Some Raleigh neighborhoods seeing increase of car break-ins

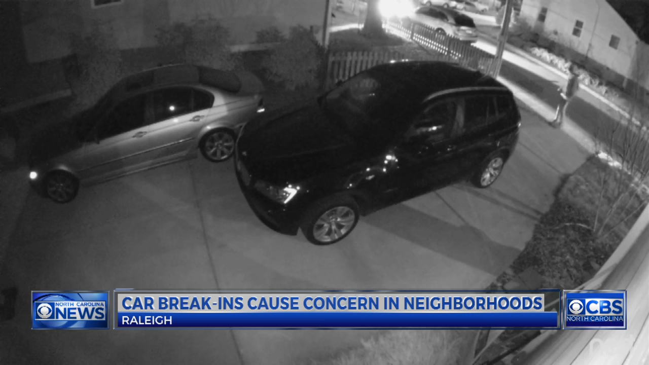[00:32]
He sent us this surveillance video of what appears to be a man trying to break into cars on his block. At first, we were seeing these about once a month and it would be where someone's car was ransacked. Now we're seeing that it's happening about once a week or more often.